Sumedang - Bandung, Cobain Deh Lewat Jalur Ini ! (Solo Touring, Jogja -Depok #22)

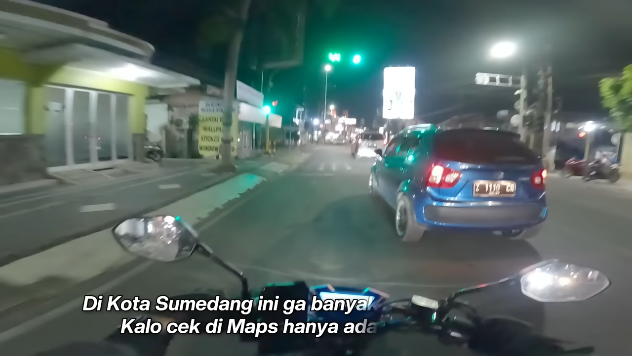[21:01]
Ramai juga ya Sumedang ya kotanya ya.
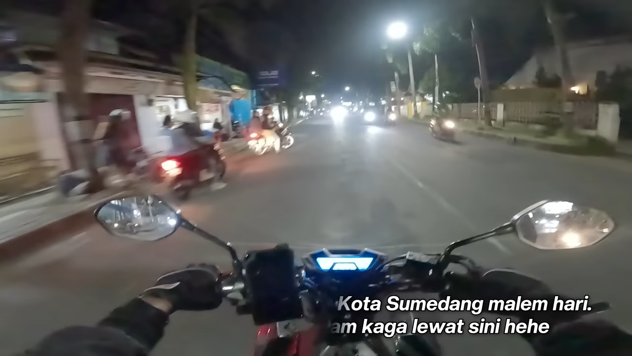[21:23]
Nah ini bundaran Alam Sari nih. Nah dari sini kita ambil kiri. Itu kalau lurus ke arah Cirebon. Kalau lurus, iya, ke arah Majalengka.
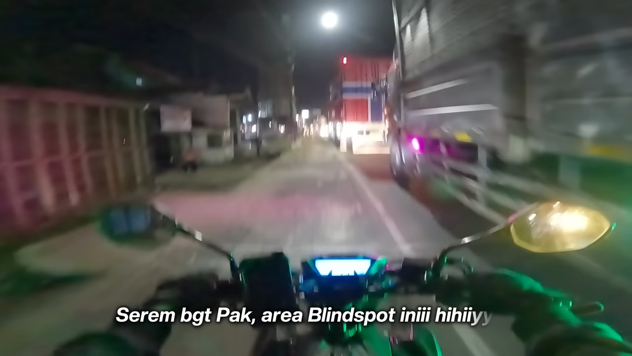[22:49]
Truk-truk gede semua gitu. Ya, elah.